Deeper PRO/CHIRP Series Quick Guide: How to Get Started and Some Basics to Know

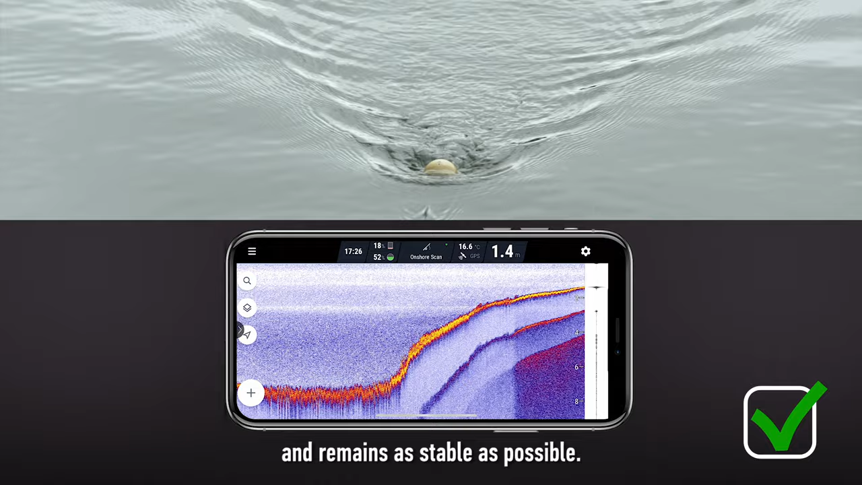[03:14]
If the sonar starts tilting excessively,
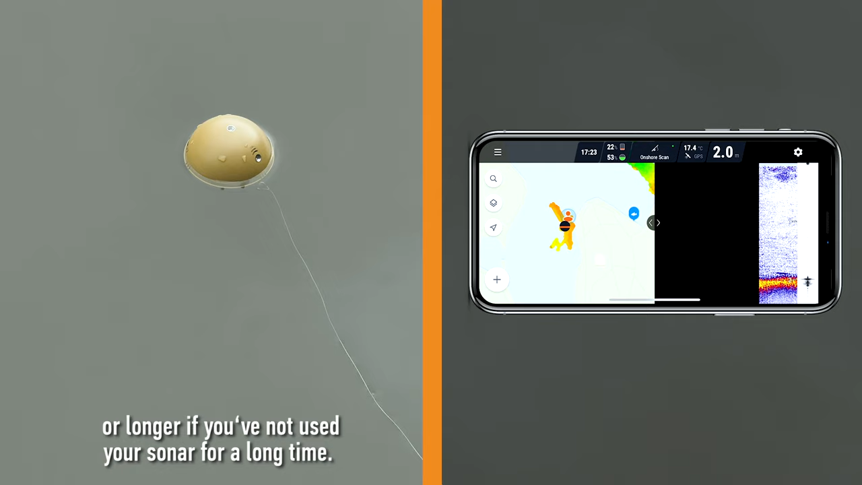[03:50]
Once the app shows GPS found, you can start casting.